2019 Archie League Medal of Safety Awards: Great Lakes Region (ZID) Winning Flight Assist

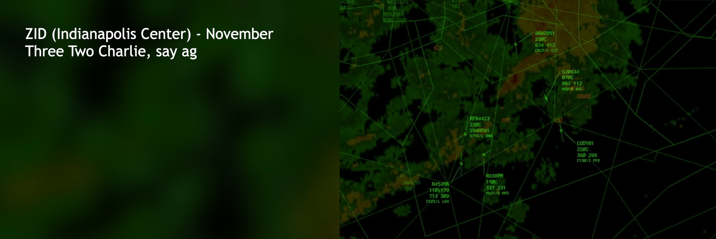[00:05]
Missed approach. Understand missed approach? Affirmative.
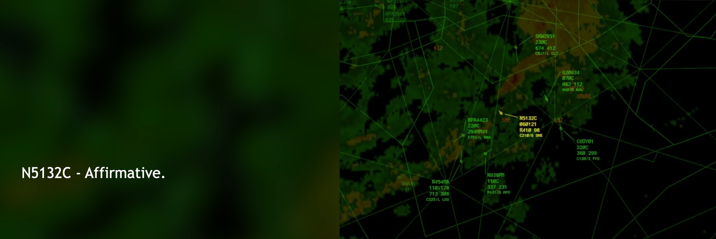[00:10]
Roger. And maintain 4,000 on the published missed approach, please. Okay, number 5132 Charlie, I'm showing your ground speed about 31.
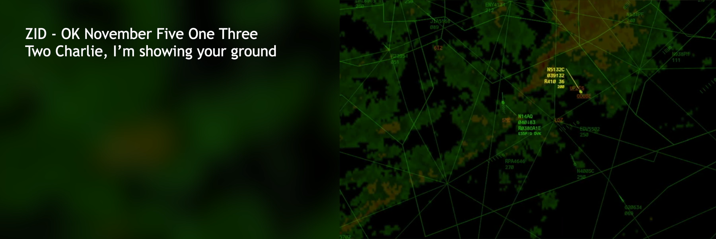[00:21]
Are you doing okay there?
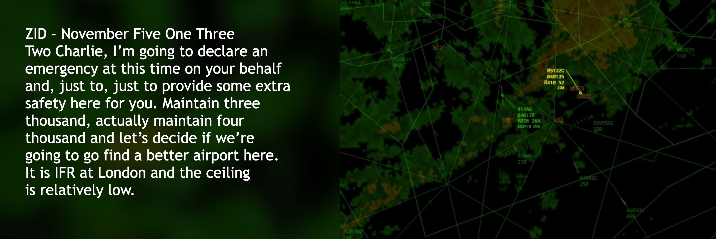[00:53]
How far away is the better airport? And 5132 Charlie, I've got a better airport than northwest your position at 295 heading.
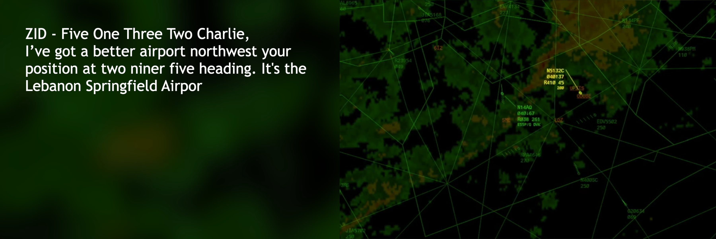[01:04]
It's the Lebanon Springfield Airport, 6 India 2. I can vector you all the way there. And it is VMC at that airport, multiple just scattered layers.
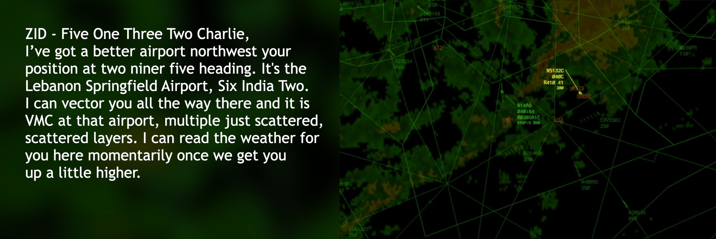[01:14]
I can read the weather for you here momentarily once we get you up a little higher.
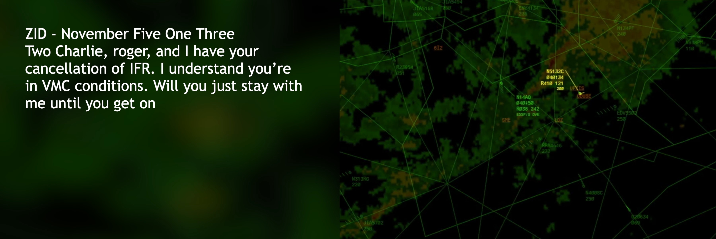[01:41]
I understand you're in VMC conditions. Will you just stay with me until you get on the ground, and you can actually talk to you on the ground. I just want to be sure that you make it safe with the ground, sir. Okay, we are below the cloud deck. 5132 Charlie, roger.
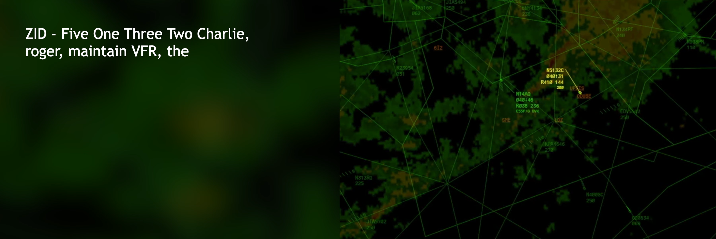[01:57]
And maintain VFR, the London airport southwest your position, about a 240 heading and 13 miles.
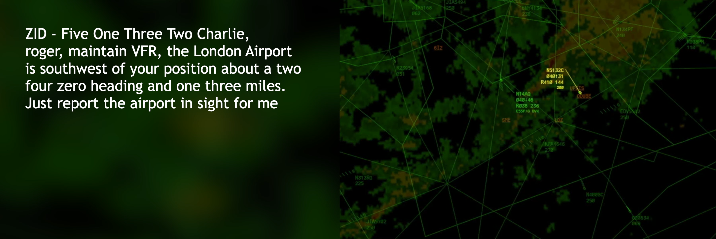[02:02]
Just report the airport inside for me, please. Move to this, 32 Charlie.
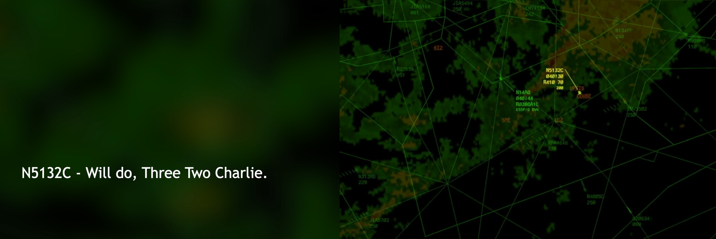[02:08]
Number 5132 Charlie, you've got good ground contact there, sir? We do.
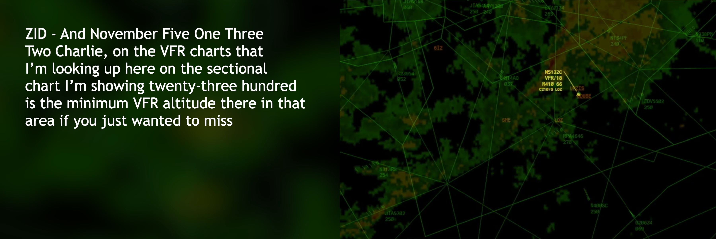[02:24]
if you just wanted to miss any obstructions that are out there. 2,300, right. Yes, sir.
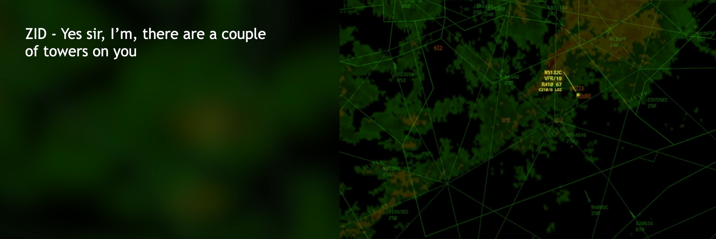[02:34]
There are a couple towers on your inbound course there, 1,029 feet MSL, and then 1,625 MSL.
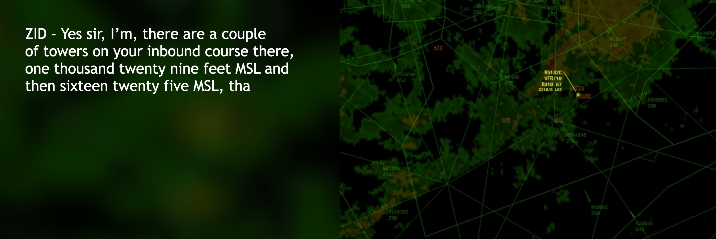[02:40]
That should just be off your 11 o'clock there and a few miles. So, number 5132 Charlie, how many people do you have on board by chance?
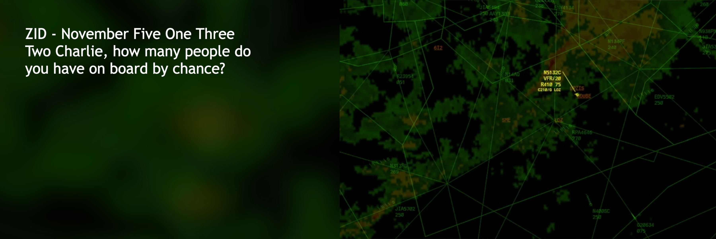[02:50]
Two, my wife and I. 5132 Charlie, very good.
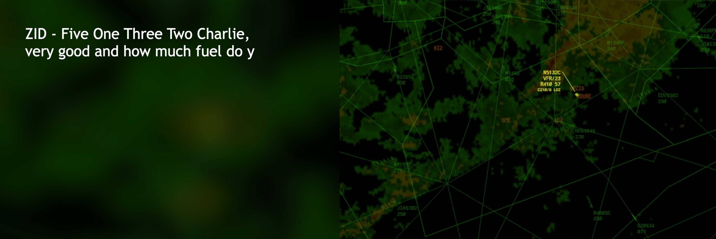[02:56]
And how much fuel do you have on board? Not an hour. Thank you. 5132 Charlie, the London airport, the 235 bearing from your present position, about 11 o'clock and 11 miles.
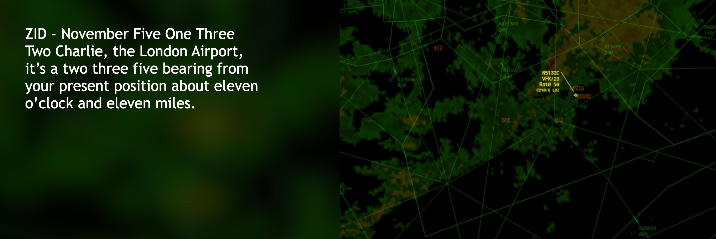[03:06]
5132 Charlie, we'll take that 235.
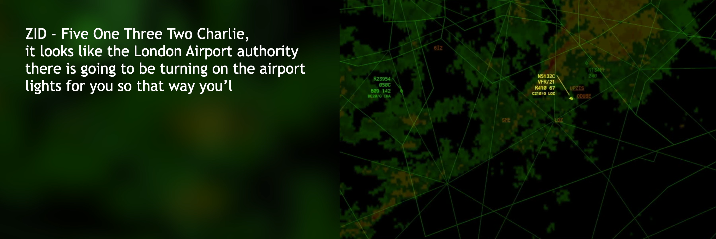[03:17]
so that way you'll be able to get it in sight here soon. That would be helpful.
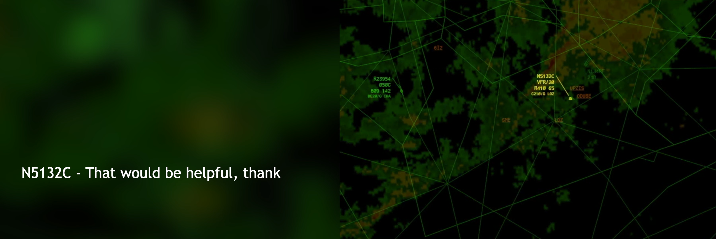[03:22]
Thank you. 5132 Charlie, thank you. And it looks like you're starting to pick up your speed there. You're adding some power? Okay.
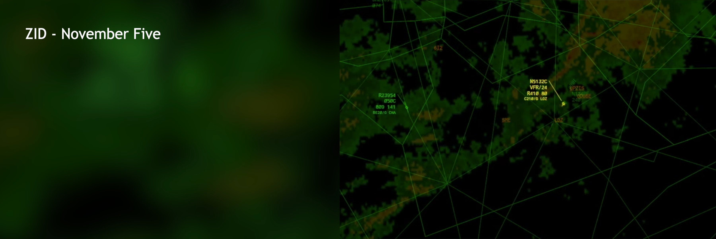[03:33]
Number 5132 Charlie, London airport, 12 o'clock and 5 miles. And your heading looks like you're going to be just slightly off to the right on a straight end for runway 24.
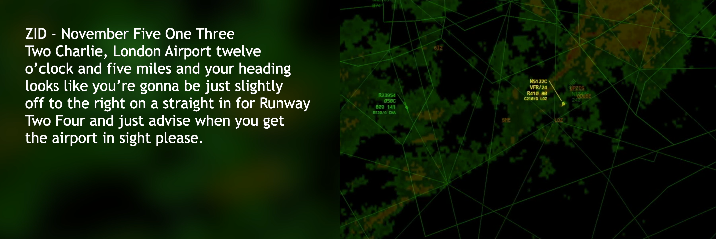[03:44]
And just advise when you get the airport in sight, please. I will.